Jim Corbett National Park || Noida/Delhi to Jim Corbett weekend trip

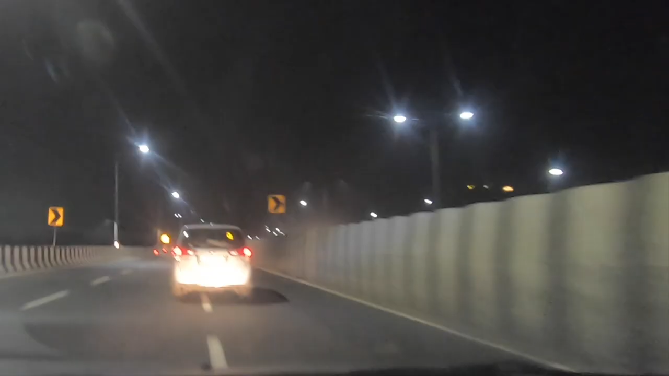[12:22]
पाइनली हम लोग आ गए नोएडा में वही जब से यह एक्सप्रेस भी बना है ना तब से सही हुआ है नहीं तो उससे पहले जब यहां से ऑफिस जाते थे थे न 63 में इतना भेंकर ट्राफिक जाम होता था यहां पर बहुत जाथा इसमें अलग फीलिंग आती है भाई